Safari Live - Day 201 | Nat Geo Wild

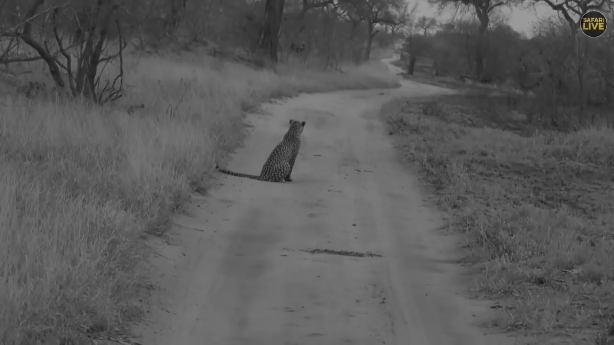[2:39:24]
And then that was obviously the African harrier, African hawk eagle, that was causing them to shout. But she is in the road. We're not far south from the Central and Cheetah Cut Line sort of junction.
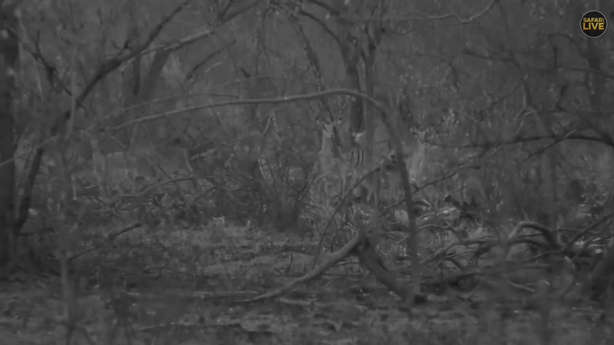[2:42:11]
I think it would be beyond her limits to be able to stalk across this. So she's trying to figure out, are they maybe going to come a little bit closer?
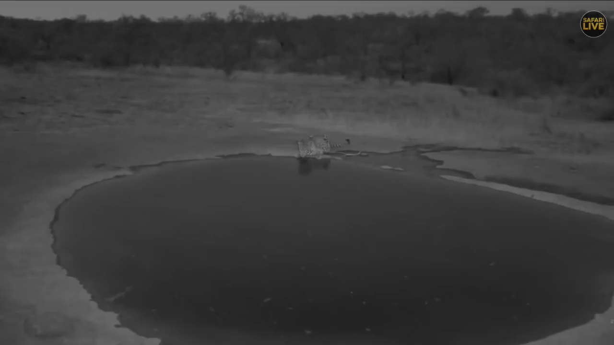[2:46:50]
But Senzo once saw Tingana swimming. He just told me now that, yes, he once saw Tingana swimming in one of these areas before. And this is beautiful. Tingana was very much thirsty because he has been drinking for the past few minutes now.
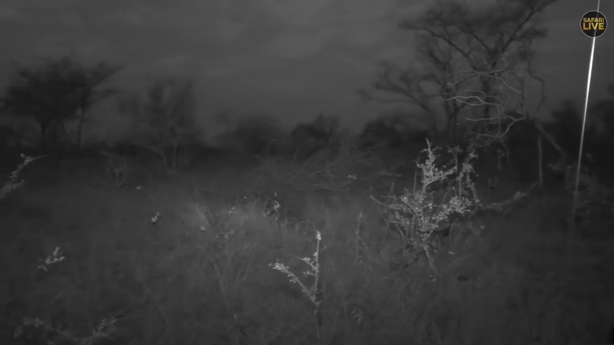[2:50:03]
One has left, so we're able to cross over now, so we're just on the boundary of Torchwood, but we don't have sight of her at the moment. But she made the exact same sort of impression she was going to for the last impala.
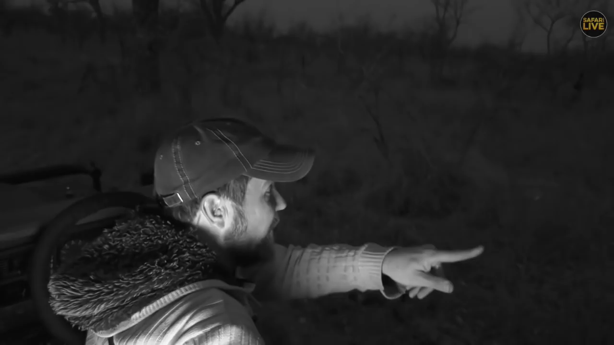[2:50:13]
She's looping around. They're still up here somewhere. And I think she's listening for them. She's definitely on the hunt, definitely interested. Who knows what could happen here? But as I said, we just lost sight of it because we needed to communicate about getting onto the property. She's somewhere in the long grass. Very, very camouflaged indeed. Well, our sun set a while ago, but up in the Maasai Mara with Jamie Patterson, things work a little bit differently.
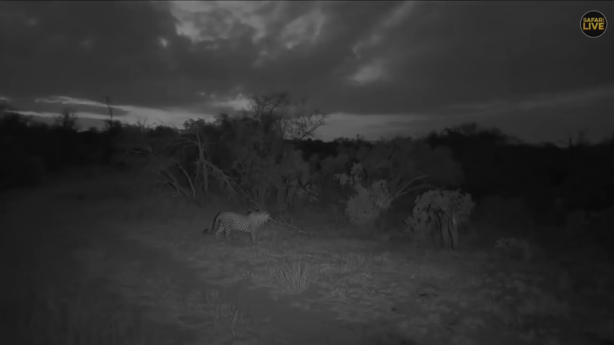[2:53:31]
Not too sure, maybe something else made some little bit of noise which gained his concentration. This is beautiful. How he's standing is telling me that he did pick up something. Lisa, it is indeed very nice that both Tingana and Tandi has been spotted this afternoon.
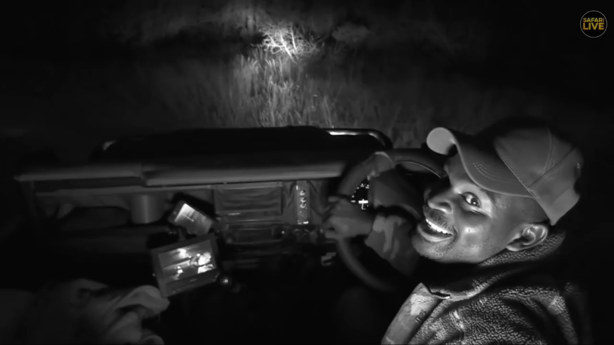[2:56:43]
Let's see what Steve is going to find. Yes, well, we've lost her, folks, twice in a row.
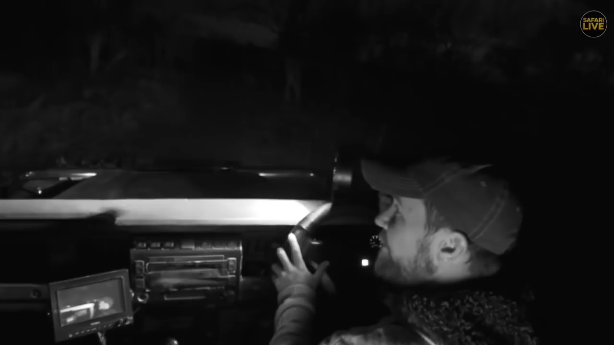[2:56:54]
Those impala have put themselves in a very nice island of burnt grass. So I think it's an impossibility for her to sneak up on them. But maybe she was still lying there in wait, but we didn't want to shine on her to give away her position. We did have a couple little looks with the infrared camera, but fortunately,
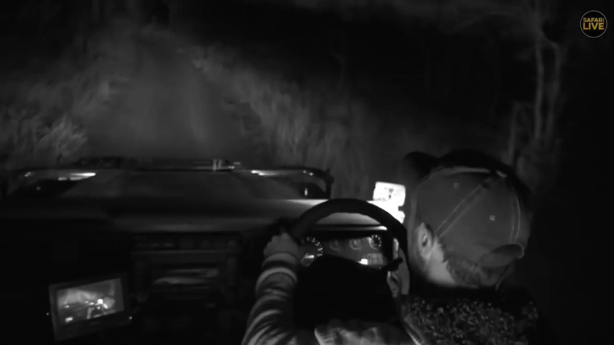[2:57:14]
we weren't able to find her again, but that is the way it works. Let's leave her to a nightly hunting so that she can provide for not only herself, but no doubt the Duke of Juma, who will soon be pressing on her for another meal, as is his wont. But who knows? We are heading back now. The Duke might be moving in this direction with Sydney, or we might bump into the little Chief Hosanna. I think we're not close enough to Vuyatela watching hole at the moment to bump Hosanna.
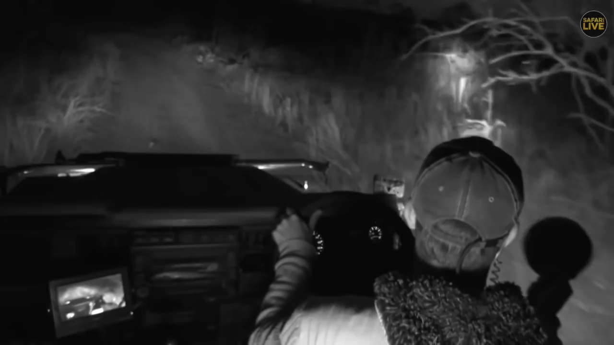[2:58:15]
Okay, well, talking about Juma and about leopards that are famous, there are none more famous than Tingana. Tingana is slowly now moving towards the Galago pen. He's not in a hurry. He's just moving very much slow. So it means that is where he's going to maybe spend much of his time tonight.
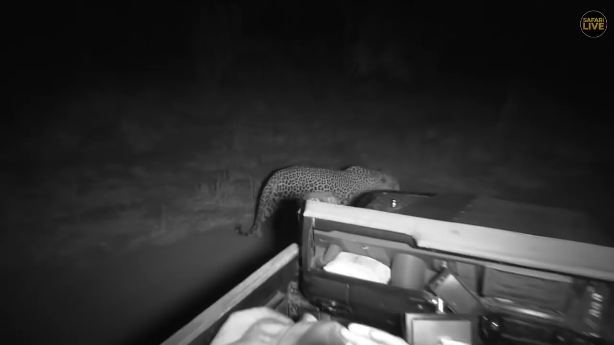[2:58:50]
Look at that left ear steering, trying to pick up some of the information from that side.
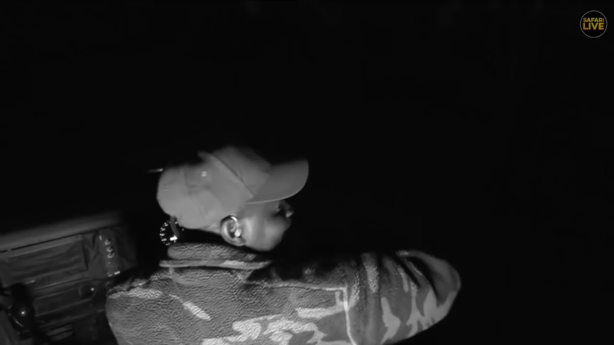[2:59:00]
So this is very, very, very much phenomenal. He's trying to scratch. So he decided to just lie on the ground. It seems like now he has fully recovered. He's not limping at all. He's walking very nicely, and he can be able to climb trees very high in order to get some food from Hosanna, which is a good thing.